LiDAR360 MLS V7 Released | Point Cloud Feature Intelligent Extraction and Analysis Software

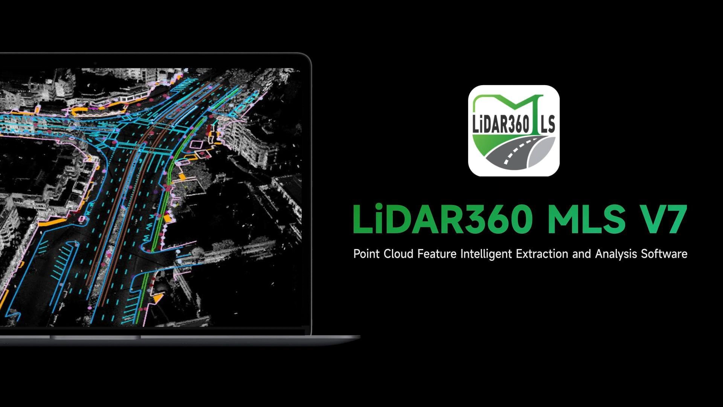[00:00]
High anticipated LiDAR 360 MLS v7 the most intelligent point cloud feature extraction and analysis software to date support for point cloud and imagery data from various mobile mapping
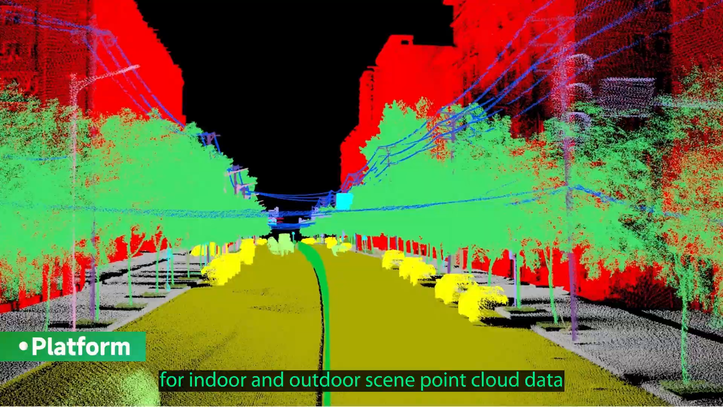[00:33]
point cloud data obtained by slam
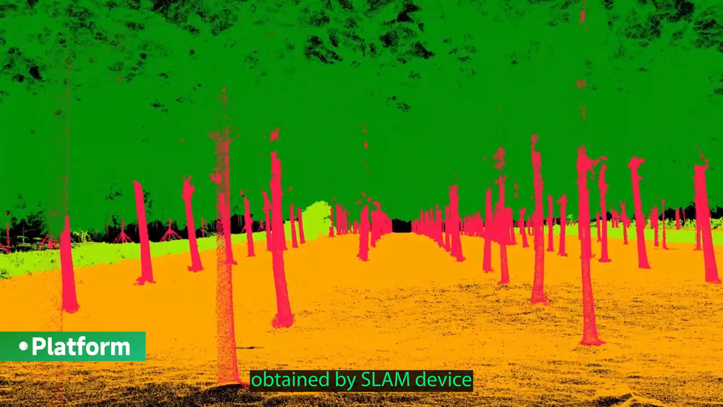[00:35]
device new custom point cloud deep learning classification users
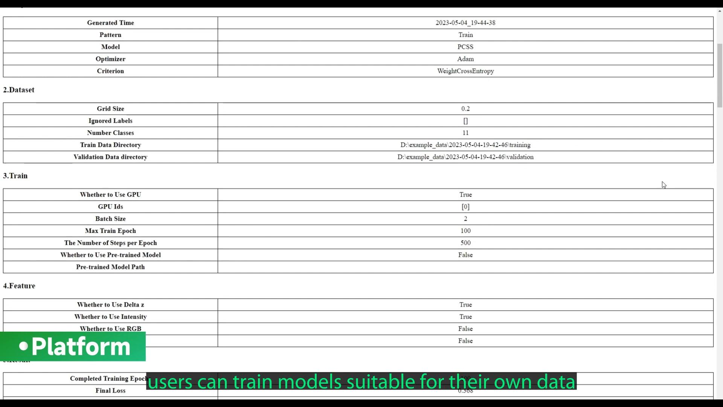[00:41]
can train model suitable for their own data and also added a few sample
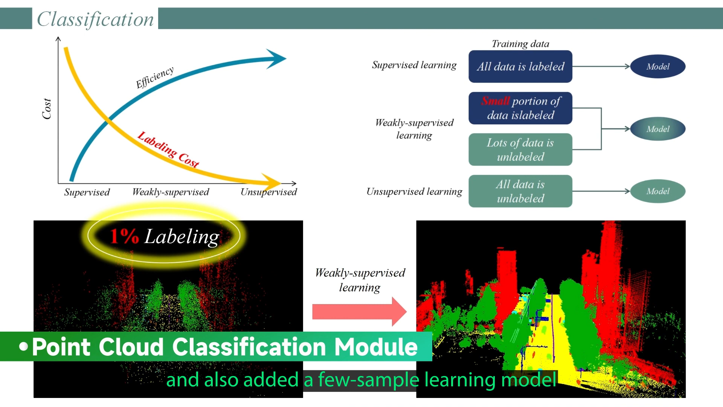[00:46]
learning model one-click automatic extraction of road surface and facility
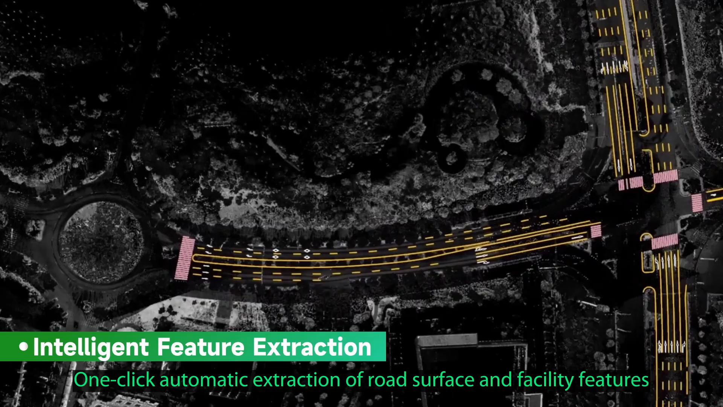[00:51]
features accurately depict digital traffic twin maps urban
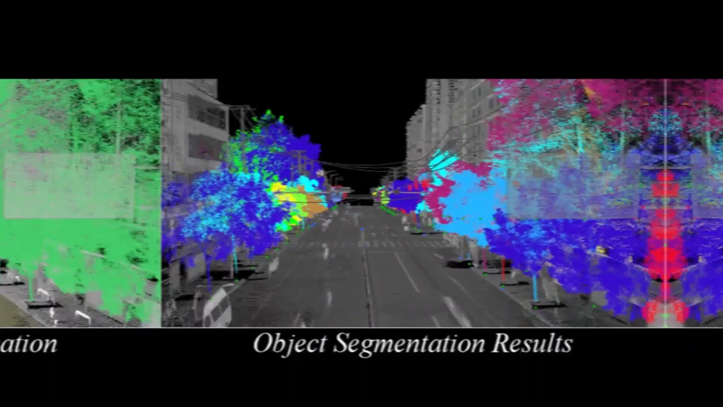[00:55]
forestry
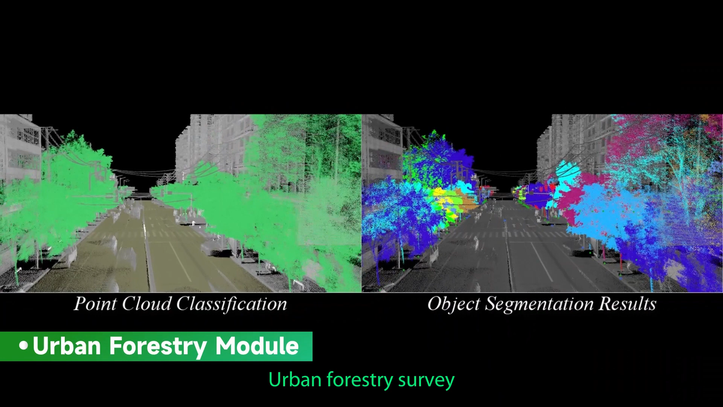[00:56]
survey enables fine-grained management of each tree ecological